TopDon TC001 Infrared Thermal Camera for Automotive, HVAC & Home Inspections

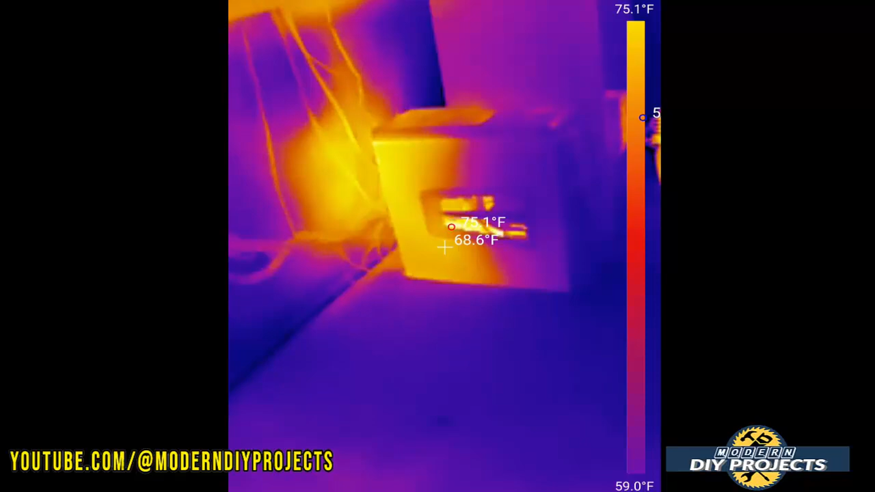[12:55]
On screen: spot 68.6°F, scale top 75.1°F, scale bottom 59.0°F
up right there and it's showing you how much it's warming up the room.
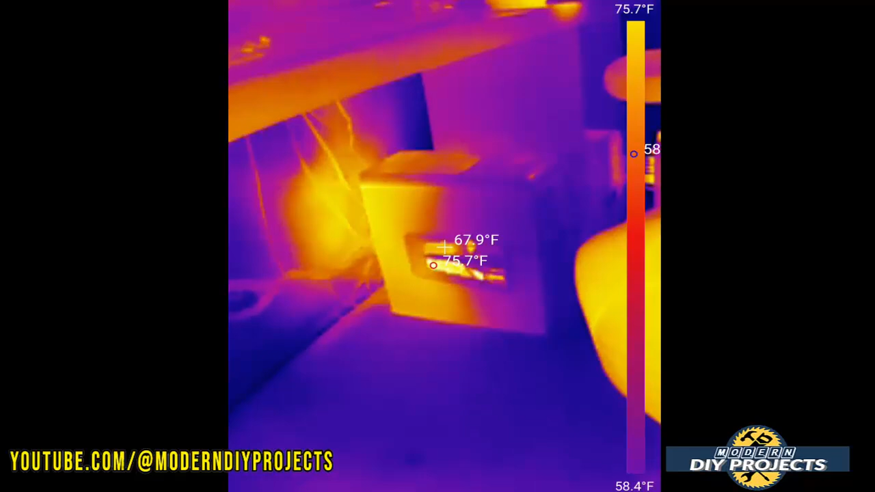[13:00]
On screen: spot 67.9°F, scale top 75.7°F, scale bottom 58.4°F
That little computer acts like a little heater when it's not that cold but when it's really cold I need a regular heater to heat things up for me.
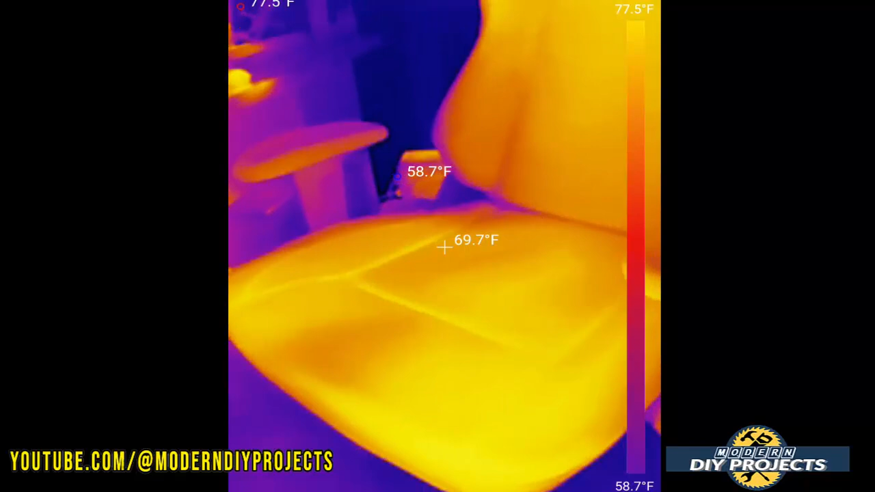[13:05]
On screen: spot 69.7°F, min 58.7°F, scale top 77.5°F, scale bottom 58.7°F
So that gives you an idea how useful this little camera can really be to give you more information than just a regular thermometer.